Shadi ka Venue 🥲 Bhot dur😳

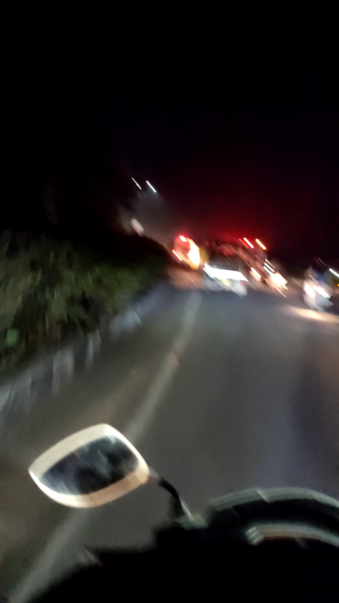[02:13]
यहाँ पे पुलिस एम्बुलेंस सब जा रही है.
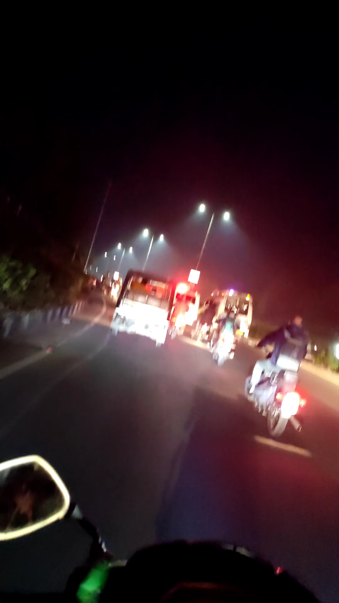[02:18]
एकदम अच्छे भोपाल का एकदम आउट एरिया है.
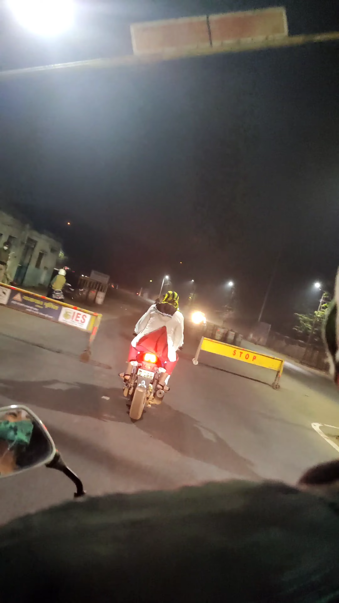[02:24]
बहुत ही आउटसाइड एरिया है. नीलवड़ का एकदम आखिर साइड का है.
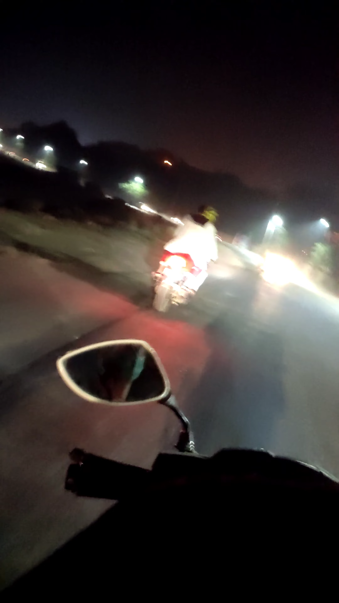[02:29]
इधर जो भोपाल में रहते हैं उनको पता होगा. अंधेरा हो रखा है बहुत ज़्यादा.